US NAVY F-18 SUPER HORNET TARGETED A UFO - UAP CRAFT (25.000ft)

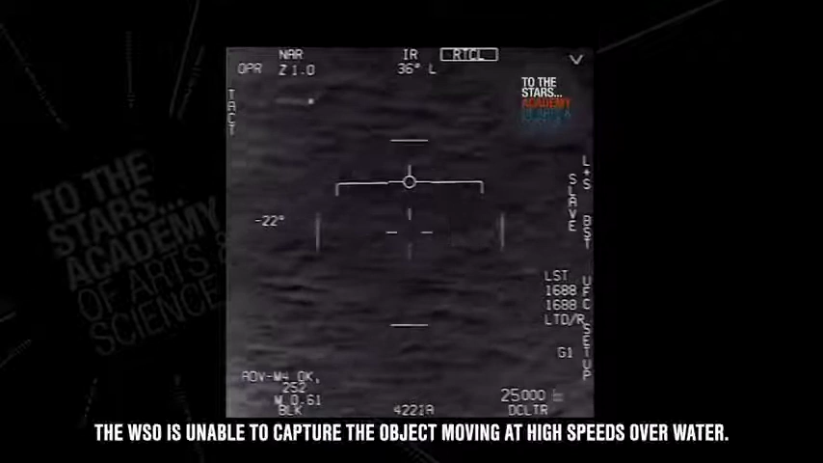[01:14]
Nickel 6-1 Tango Roger, Roger. Can you box moving target? No, I took an auto track. Oh, okay. Oh my gosh, dude.